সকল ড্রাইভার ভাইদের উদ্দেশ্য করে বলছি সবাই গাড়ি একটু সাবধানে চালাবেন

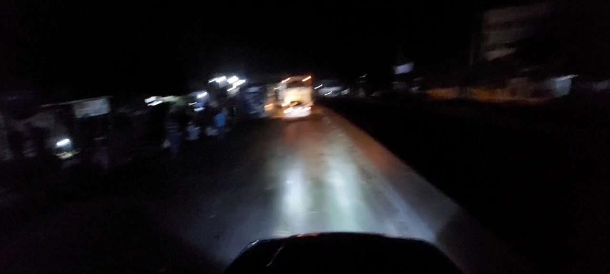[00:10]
সামনে আছে গ্রিন লাইন। আয়া গ্রিন লাইনে দেখি গ্লাসগুলো সব ভাঙা। কয়টা কিস্তি ফেলেছে সেটা তো বলতে পারি না, কিন্তু কিস্তি ফেল হয়ে গেছে, তার জন্য কোম্পানি টাইনে নিয়ে আসছে।
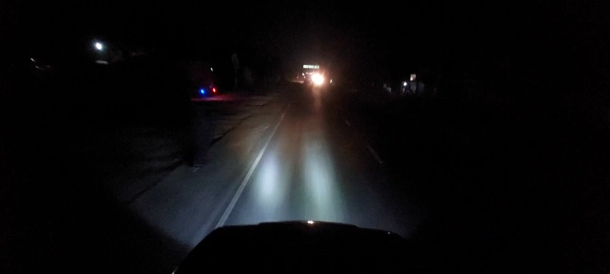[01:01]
এই যে একটা পরিবহন আসতেছে একদম বামে নামাই, এরকম আরো দুই এক জায়গায় আছে, আর একদম বামে নামাই দিয়ে একদম ফুল পাবে না গেছে।
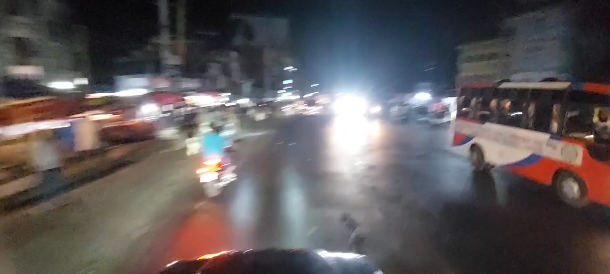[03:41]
এখানে আমরা থামবো, এই জায়গায় আমাদের গাড়িতে সার বসা আছে, সার নামবে এই জায়গায়, এই দিকে আমরা থামিয়ে যাবো, একটু সামনে যাইয়েই।